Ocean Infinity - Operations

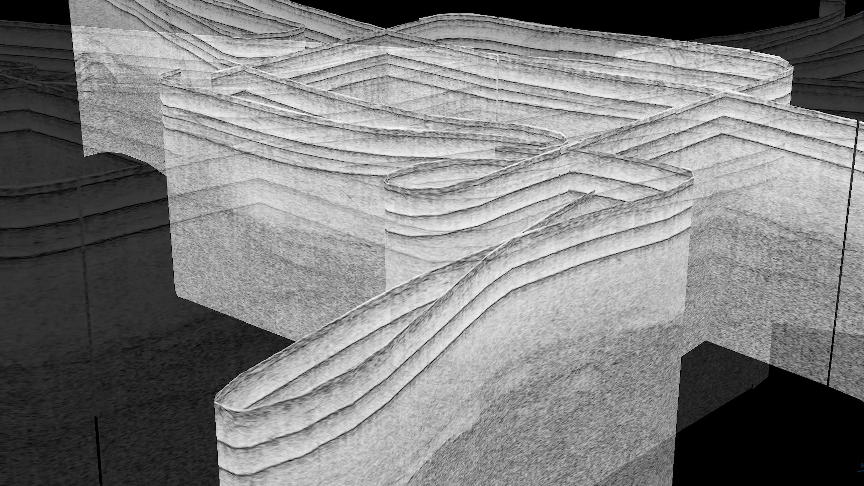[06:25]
kind of like a cross section. We also have a magnetometer on board the AUV.
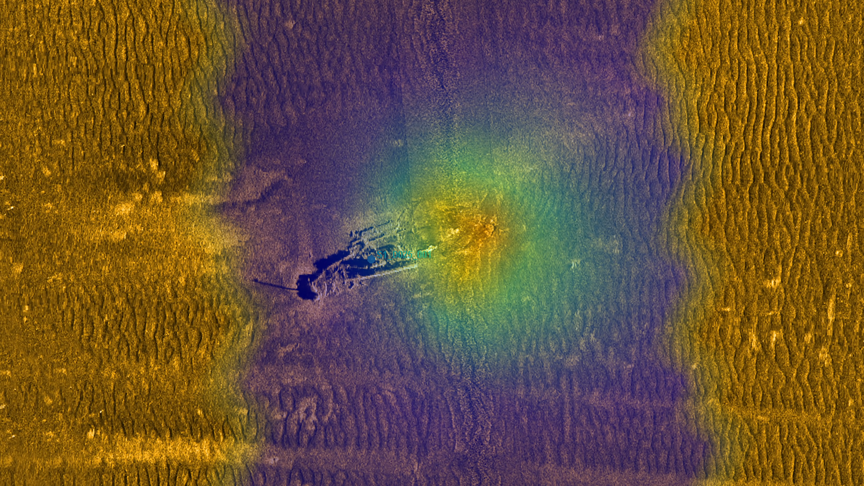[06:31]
This is ultimately a big metal detector.
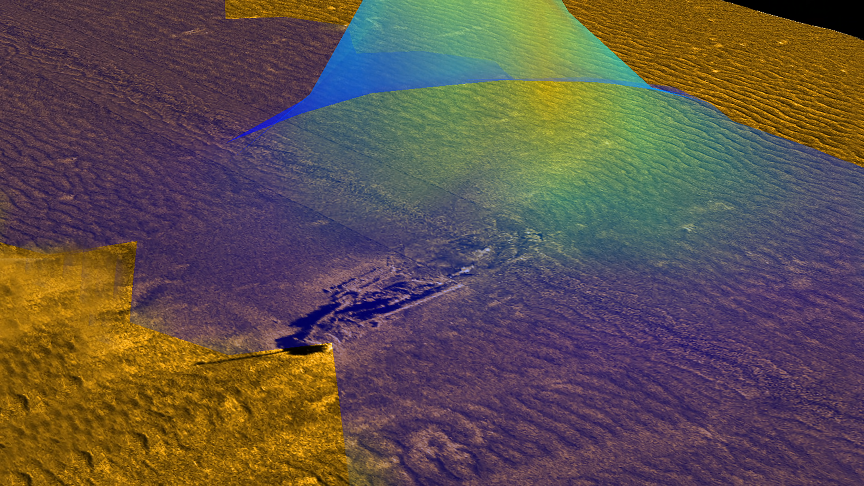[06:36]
Any type of metal debris that might end up on the ocean floor will create a specific signature through the
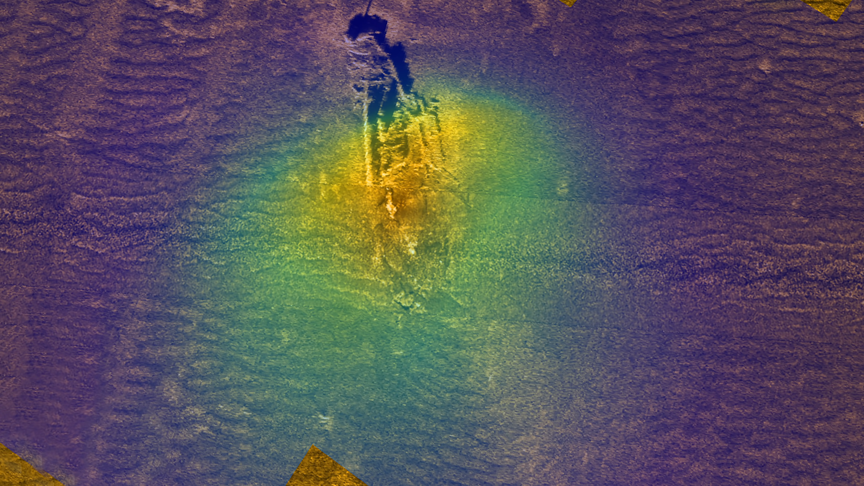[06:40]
magnetometer and will help us narrow in on what we might be looking for.
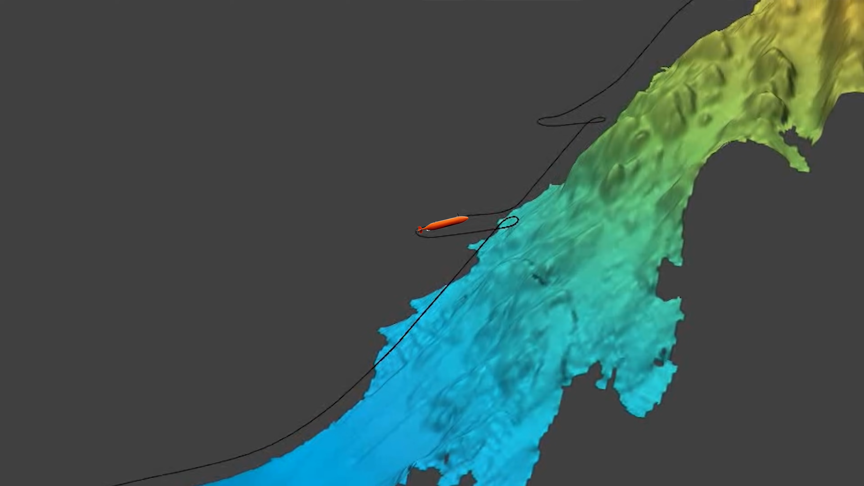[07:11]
The AUV will do a 360 while at the same
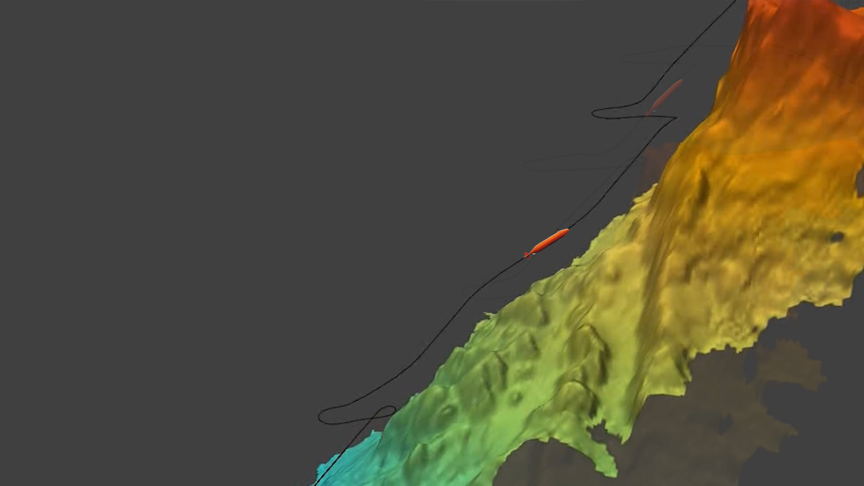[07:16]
time adjusting its altitude to try to clear the terrain that it's approaching.
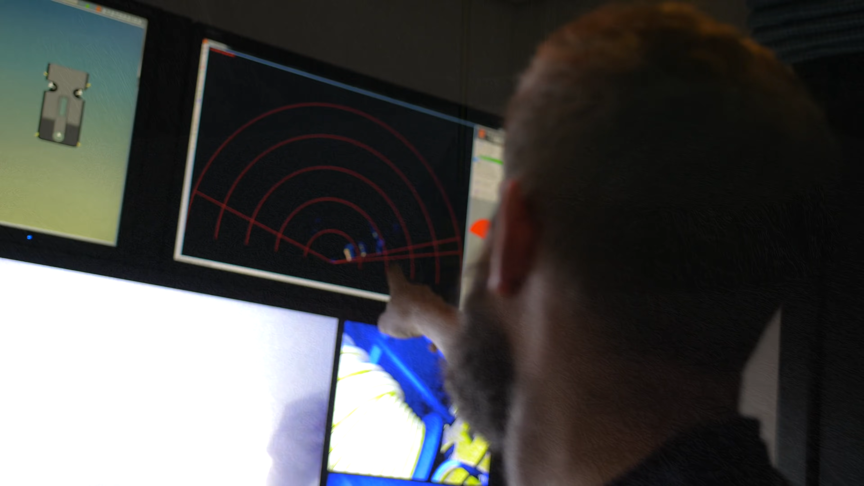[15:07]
Once we're down on the seabed, we use the sonar to locate any objects that might be of any interest to us.